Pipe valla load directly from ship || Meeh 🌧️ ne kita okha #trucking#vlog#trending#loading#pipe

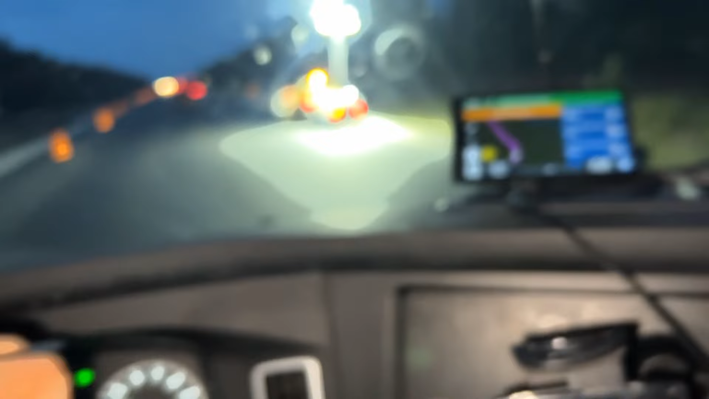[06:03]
ਫਰੈਂਡੋ ਜੀ 11-17 ਹਾਈਵੇ ਦੇ ਉੱਤੇ ਇੰਨੀ ਕੁ ਕੰਸਟਰਕਸ਼ਨ ਚੱਲ ਰਹੀ ਹੈ ਜਿਵੇਂ ਆਹ ਦੇਖੋ ਖੜੀ ਬੀਬੀ ਲੈ ਗਏ ਸੋ ਸਾਰਾ ਕੰਸਟਰਕਸ਼ਨ ਏਰੀਆ ਸੋ ਇੰਨੀ ਕੁ ਜ਼ਿਆਦਾ ਕੰਸਟਰਕਸ਼ਨ ਚੱਲਦੀ ਪਈ ਆ ਪੂਰਾ ਲਾਈਕ ਤੁਹਾਨੂੰ ਲਾਈਕ ਅੱਧੇ ਅੱਧੇ ਘੰਟੇ ਬਾਅਦ ਹੀ
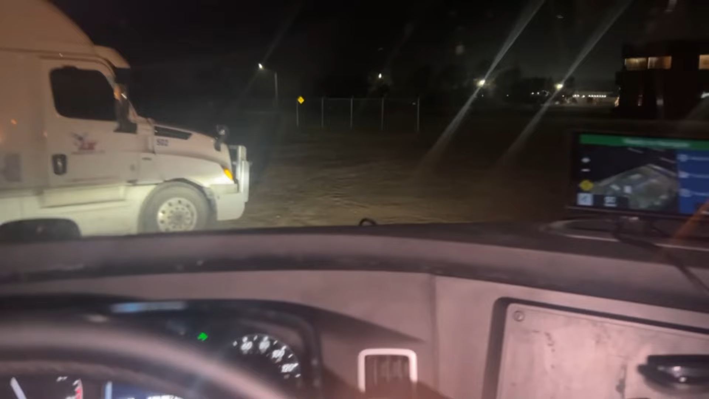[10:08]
ਇੱਥੇ ਲਾ ਦਿੰਦੇ ਟਰੱਕ ਪਤਾ ਜੀ ਬੈਕ ਅਤੇ ਪੁੱਲ ਕਰਤੀ ਬ੍ਰੇਕਾਂ ਬ੍ਰੇਕਾਂ ਪੁੱਲ ਪੁੱਲ ਕਰਕੇ